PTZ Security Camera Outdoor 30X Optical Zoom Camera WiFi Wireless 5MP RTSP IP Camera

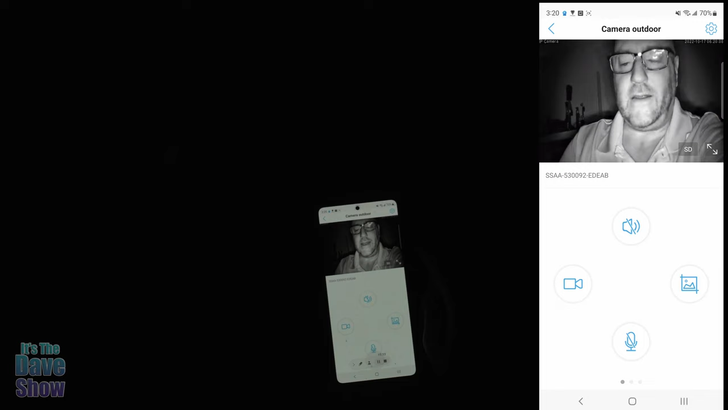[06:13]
It's very. Wow. That's very clear. Wow. I'm like totally dark. There's like no light in here whatsoever. And it's still picking me up. As you can see with my other camera facing me.
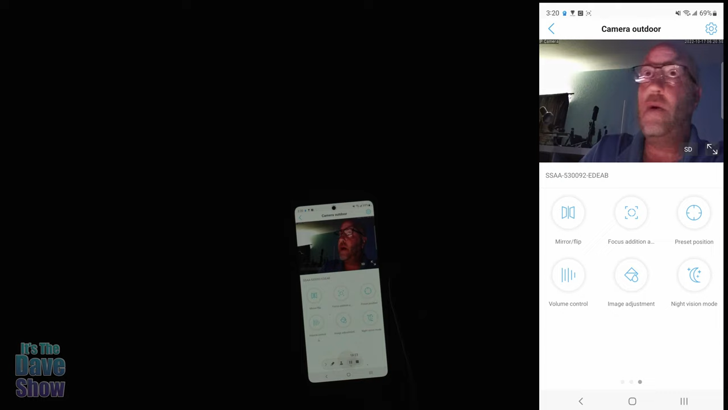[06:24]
You can't see anything. But with this camera you can see me completely.
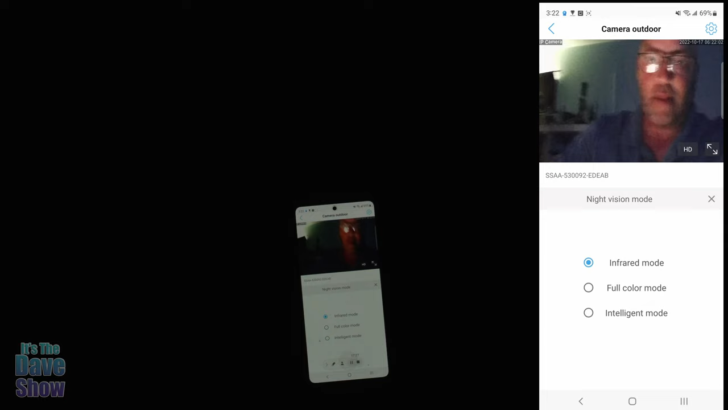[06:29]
Now I'm really close to the camera. And most things would not be. If you have this mounted up on your house. You're not going to be this close. I'm trying to get it so I can see it. So now you can see my camera facing me.
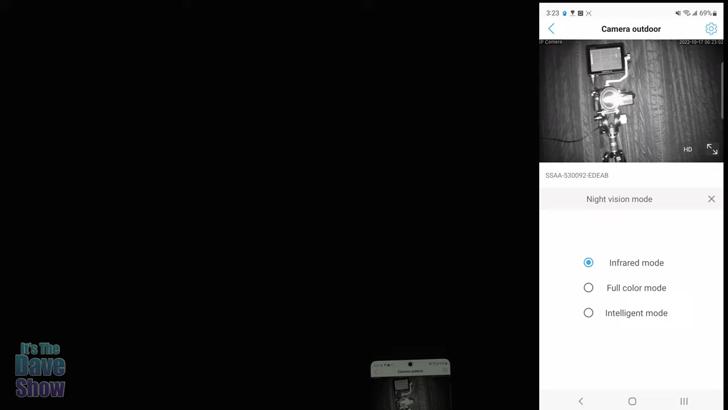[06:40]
With this spotlight type of thing going on. So this is the infrared bit of it. It looks super great. Super detailed.